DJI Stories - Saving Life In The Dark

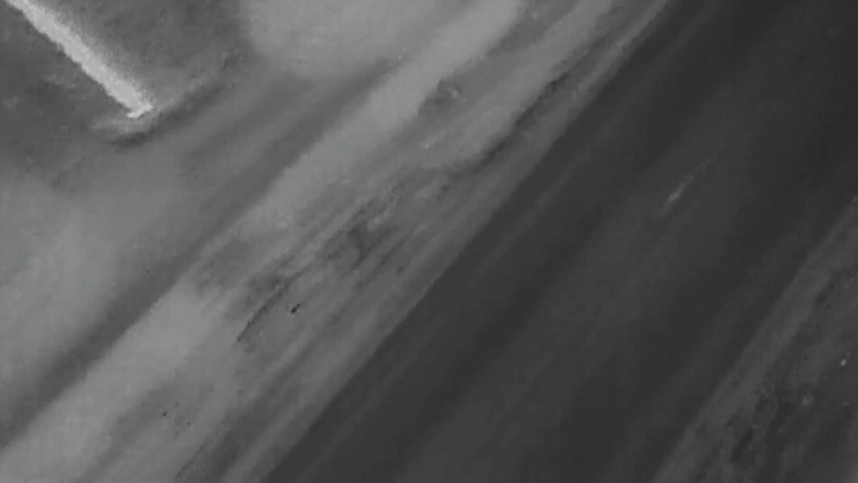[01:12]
We've taken the drone up and he's basically done a sweep from the crash site up to 500 metres away.
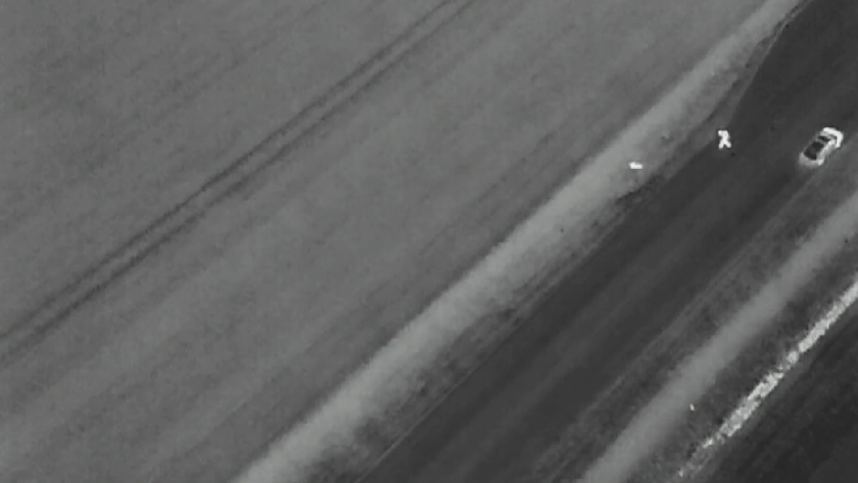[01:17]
Twelve minutes into the flight I found a heat source
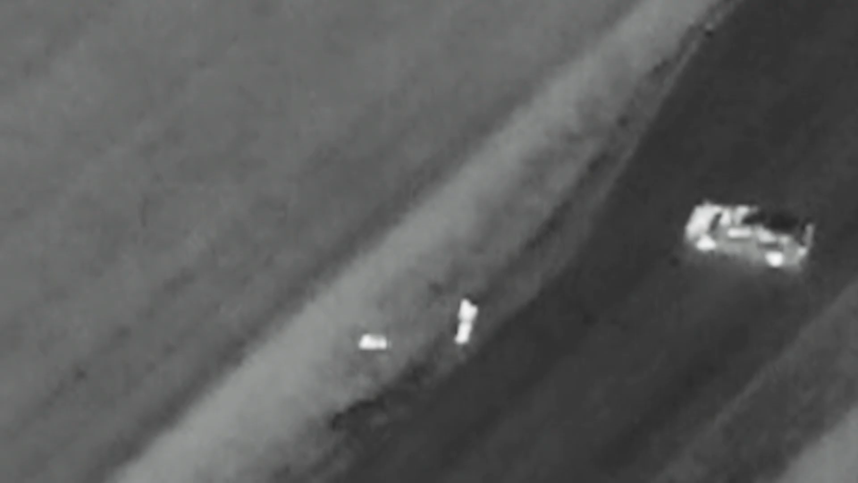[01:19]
using the thermal XT camera and
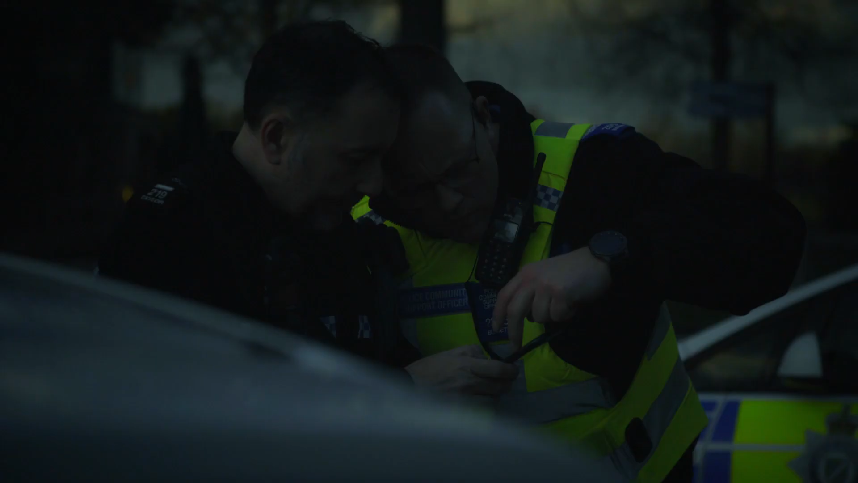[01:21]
I directed the officers to go check that heat source and that's when they
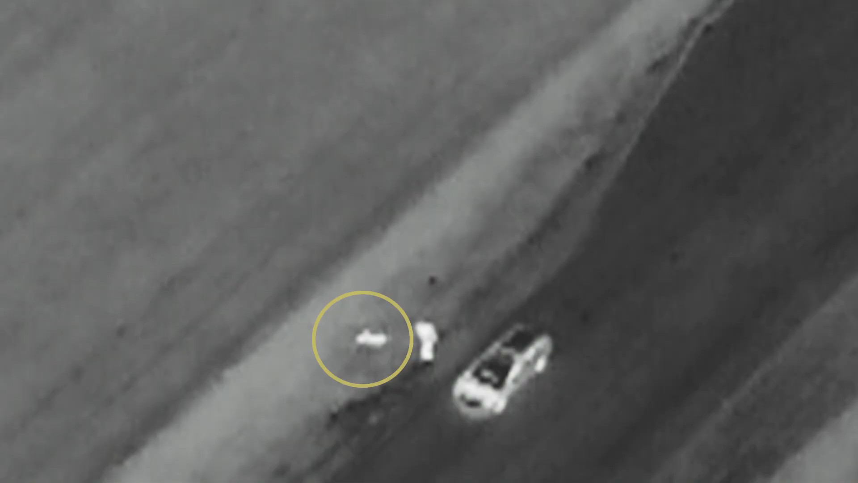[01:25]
confirmed back that there was indeed an unconscious male in the ditch.